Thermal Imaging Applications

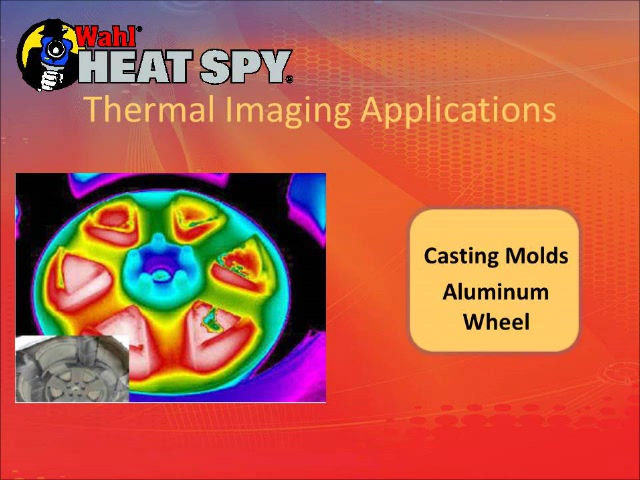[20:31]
These are heating elements in a car seat. The one on the left-right seat there is heated up the left seat which is on your right.
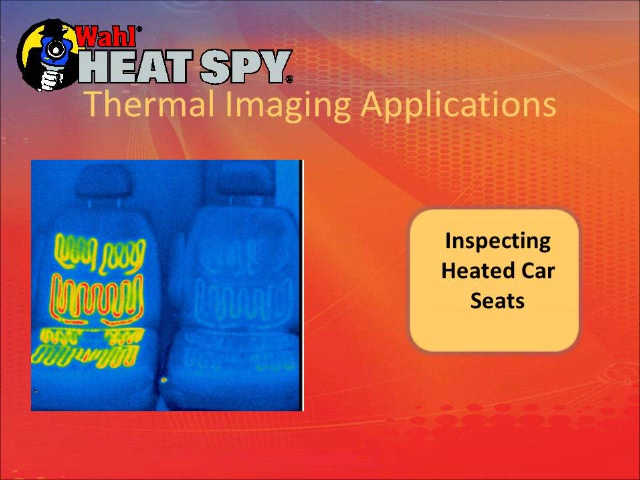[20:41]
As you can see, you'll see the heating elements in the seat even though they're not on. We sell a lot of these cameras to the Detroit. So this is doing a window defroster test. As if we're getting a uniform heating across the defrost, across the windshield.
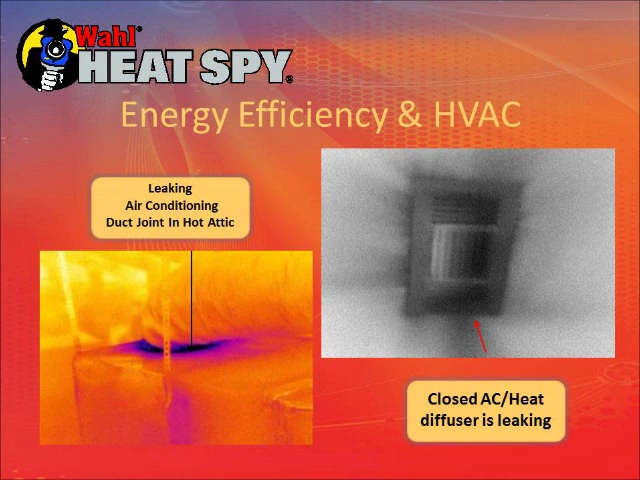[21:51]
The right picture is a diffuser that's leaking. It's closed but it's still leaking. This is air conditioning condenser core. You can see that there's one of the lines that's plugged up in it so you can find those problem areas as well as heavy equipment, trucks, tractors, radiator problems of heavy equipment.
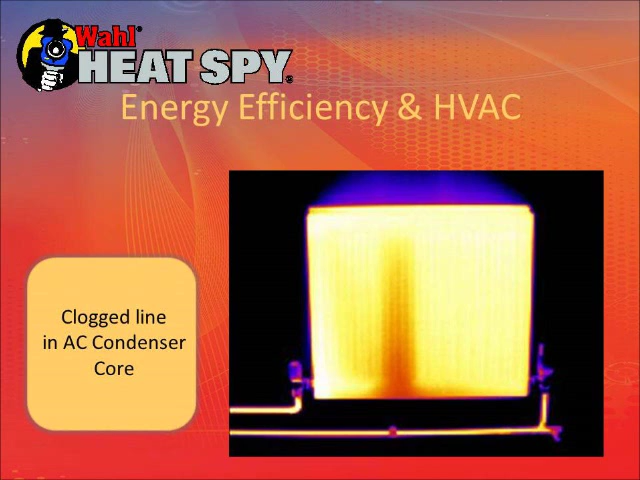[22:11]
Next thing is building envelopes. A lot of emphasis these days on energy management. We're looking to find out where there are conductive and convective heat losses in buildings for energy management. Also find poor construction, missing insulation, moisture intrusion.
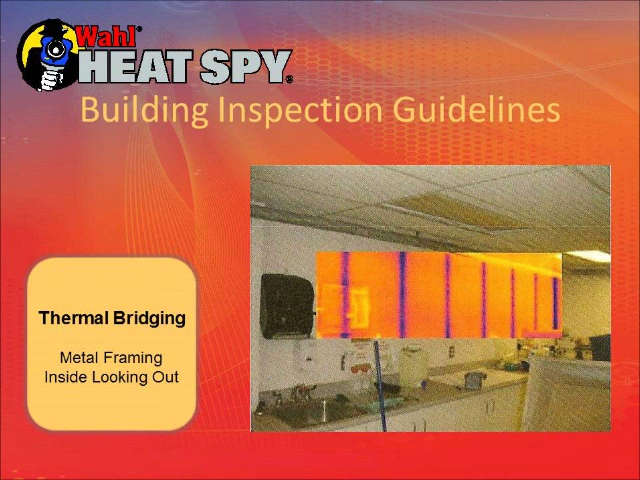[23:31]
This is missing insulation in a house. Cold is coming in. There's no insulation in that area.
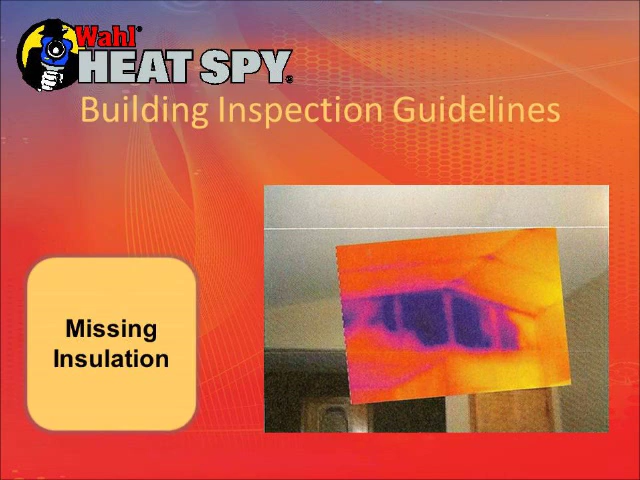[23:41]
This is a building with you'll see an A and B in the picture. The main interest in this was the thermal windows. The A window on the left is not as tight as the ones on the right. They're getting more energy loss to it. But another concern is right below the window on the left you
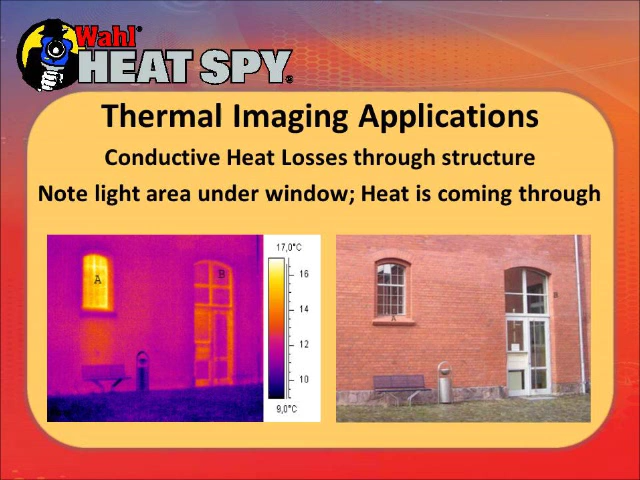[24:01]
On screen: scale top 17.0°C, scale bottom 9.0°C
will see a light spot in the wall which indicates thin insulation. This is the envelope area we're concerned with on convective heat loss.
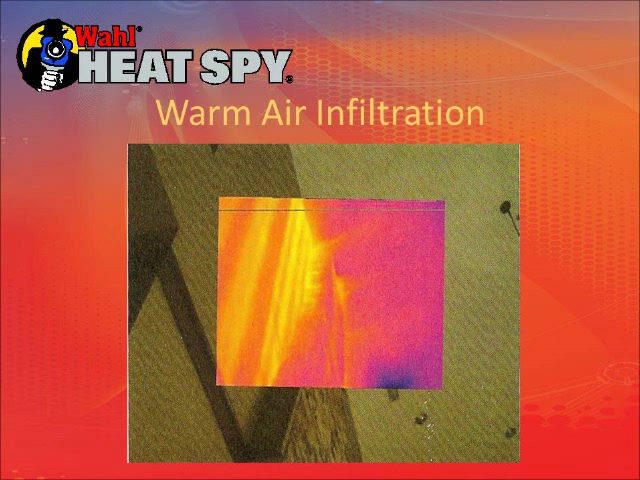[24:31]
This is they're having a carpet put down and took a check with the camera and you can see the heat coming in under the baseboard.
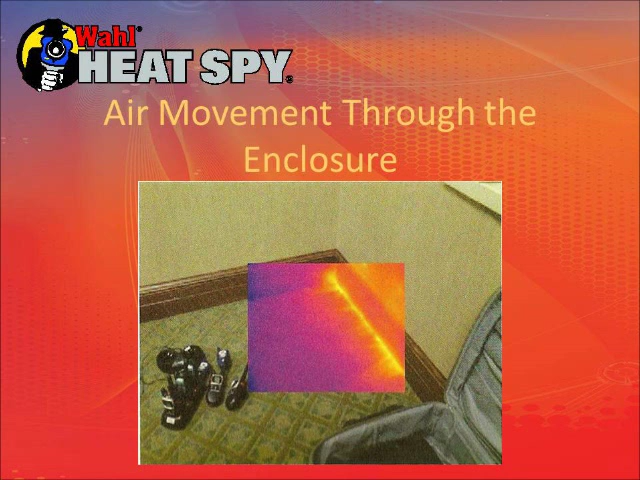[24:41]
Missing insulation in places or improperly installed insulation.
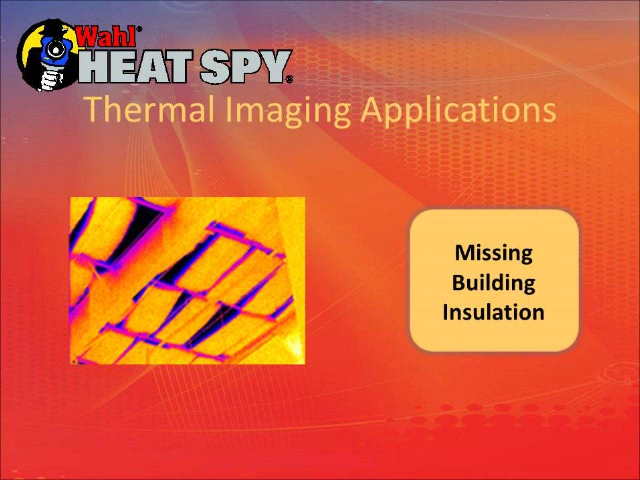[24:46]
This is a membrane roof on a flat roof building. There's moisture trapped underneath the top membrane.
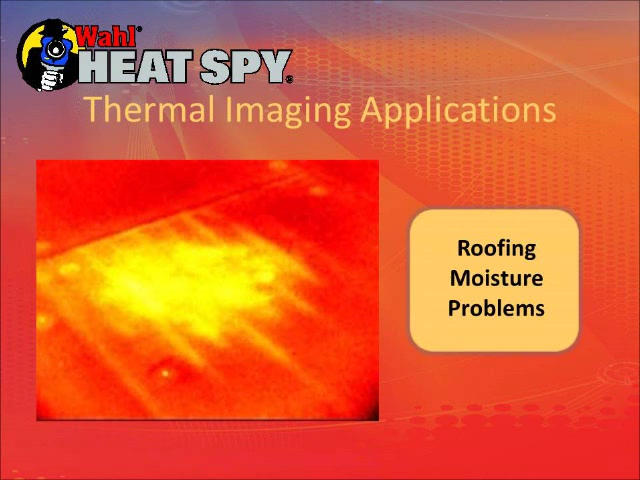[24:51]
The moisture heats and cools at a different rate than the surrounding dry areas so it will stand down.
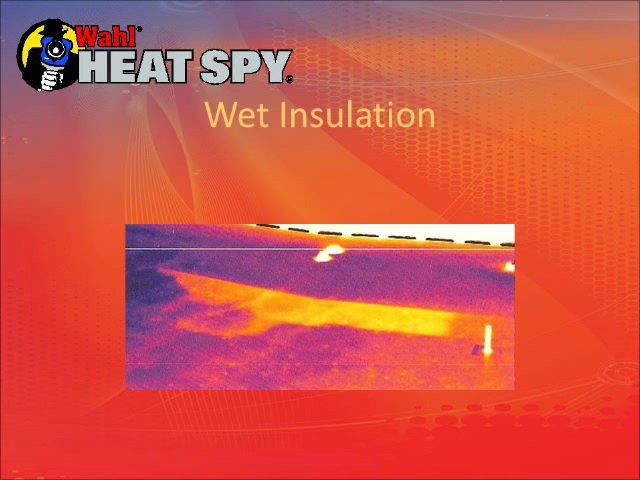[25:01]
Another area of wet insulation letting heat through. This is an area on a roof that the sun's coming up on it and heating it up. This is mid-morning. All the area around this dark spot is normal, no leak, but there's water trapped under the membrane on the dark spot and it will heat
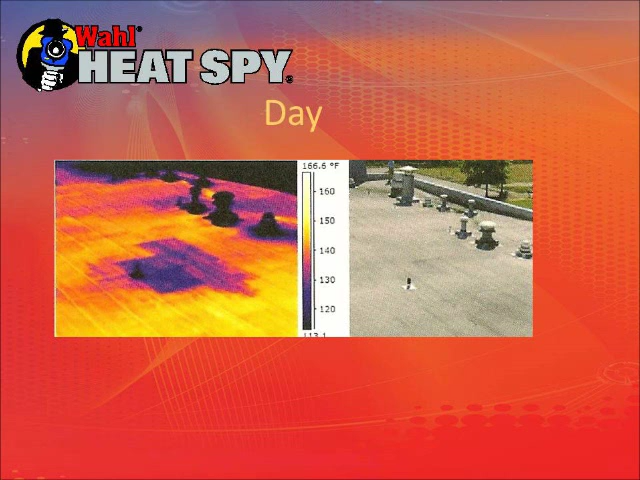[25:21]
On screen: scale top 166.6°F
at a much slower rate so it will appear to be cold for a while. Use your window water leaks. The camera will find them and where the water is going to and how much of an area you have to deal with.
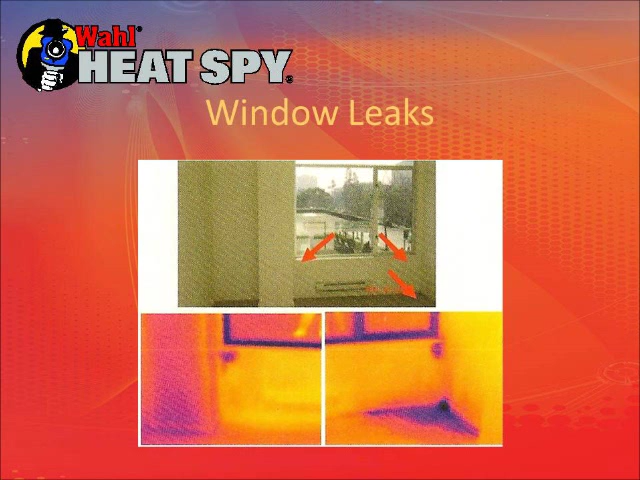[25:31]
In the left picture there's some moisture problems that have not yet shown up as stains on the walls. Could be a re-leaky roof, could be a wall leaking, could be a gutter that's not draining properly and causing water to run into the wall. On the right we have mold issues. Apparently there's a water leak in the wall in the lower right corner with the picture. It's very wet down there but these are areas where mold is growing on the wall.
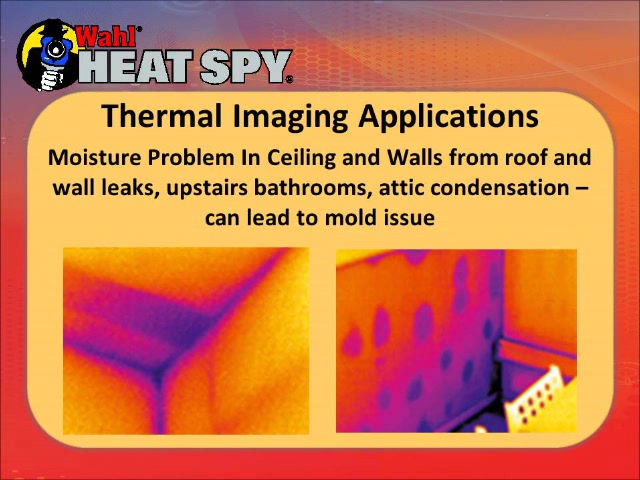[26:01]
In many parts of the country they use heated floors.
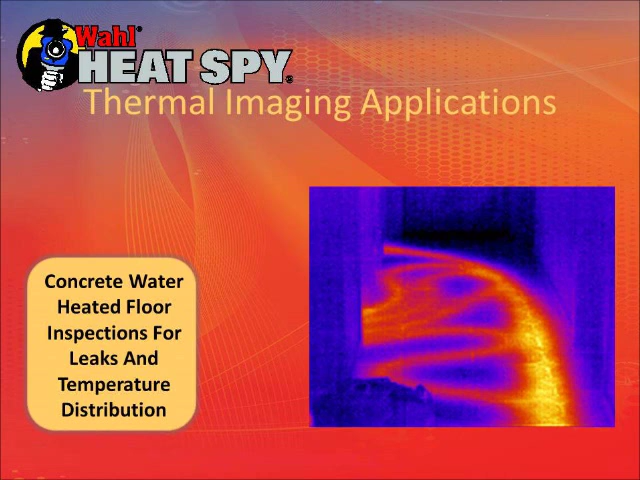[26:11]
In the Northeast it's quite common to heat houses with radiant heat in the floors. In the Rocky Mountains they put in water pipes in the garages and driveways to keep snow and ice off of them. It appears in the center of the picture there might be a small water leak because it's kind of all red out there. So there's probably some moisture leaking in there. Also allows you to know if you need to repair the floor where not to cut.